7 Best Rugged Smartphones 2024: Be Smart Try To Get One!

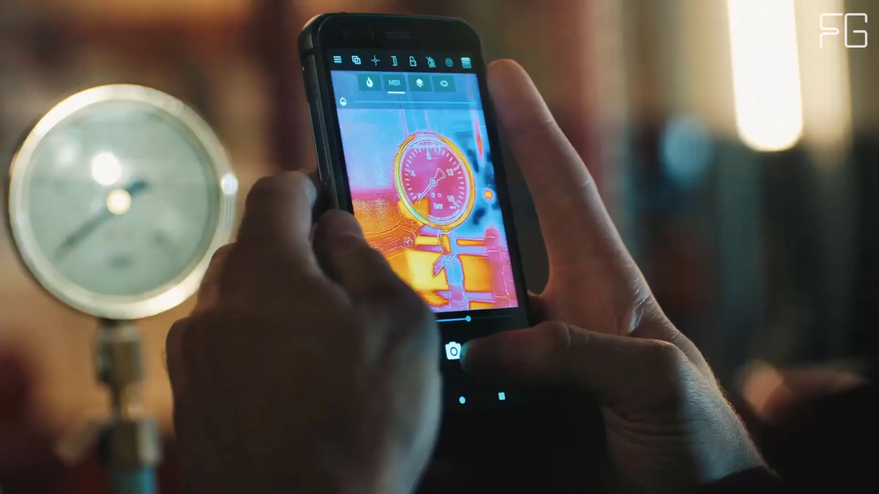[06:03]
that overlays linear detail from the scene onto the thermal image, providing greater context to help understand thermal images.